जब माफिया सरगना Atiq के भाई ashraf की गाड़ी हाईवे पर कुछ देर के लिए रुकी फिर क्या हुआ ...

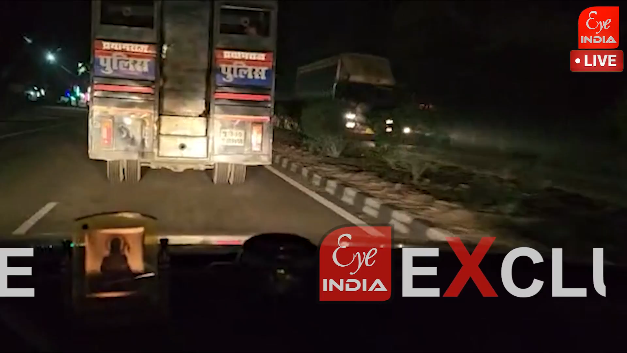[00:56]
तो बजरवाहन के ड्राइबर को इटाउंजा टोल प्लाजा क्रास कर जो है चेंज किया गया,